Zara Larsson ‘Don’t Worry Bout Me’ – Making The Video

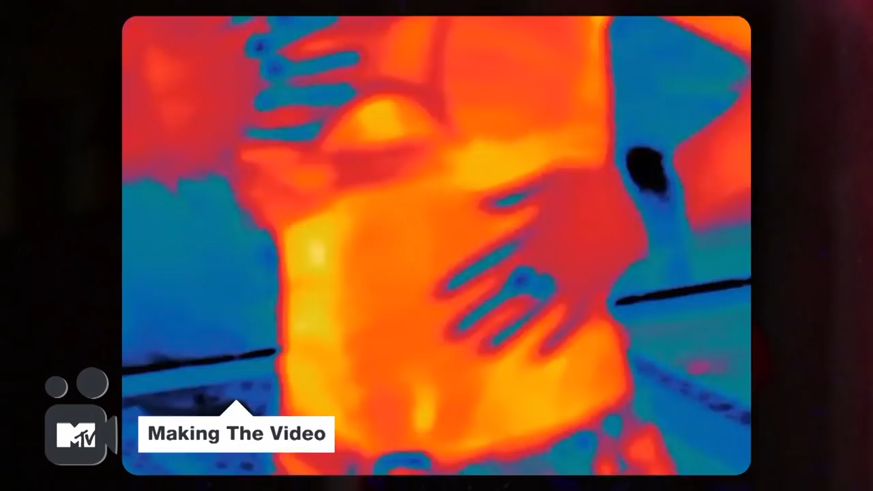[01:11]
The thermal camera is something that we use for it to look a bit more unrealistic,
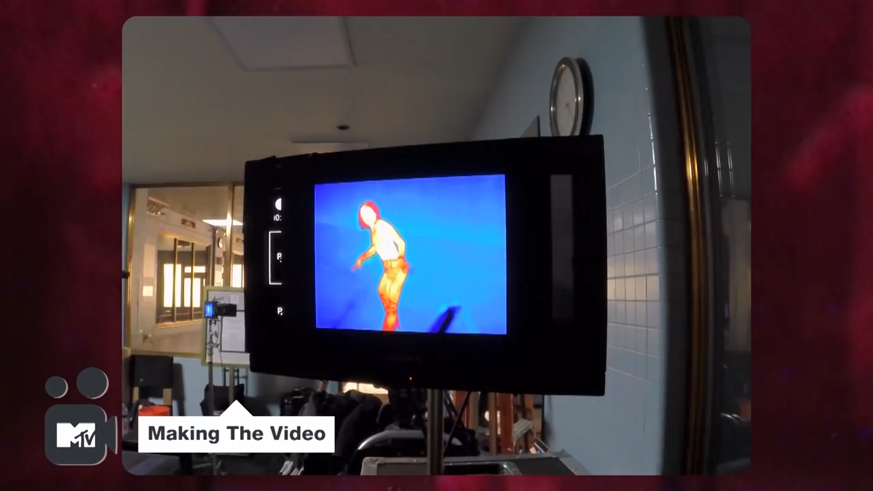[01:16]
but also realistic in a way because it is what a snake would see, the warmth of it.